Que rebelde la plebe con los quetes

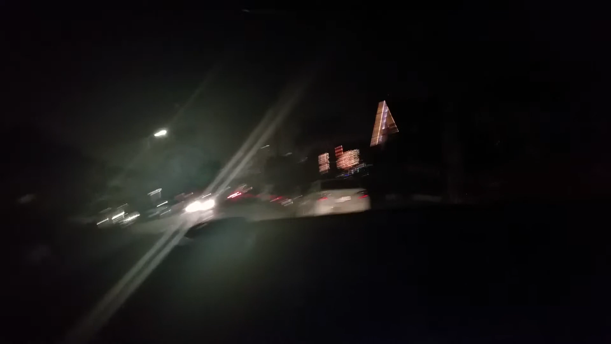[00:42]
Culo. Pinche carro mamón. Fuck, it says you're a thug. Oh, man. ¿Se van a meter aquí o qué? They're just driving. La señora se te va a quedar viendo.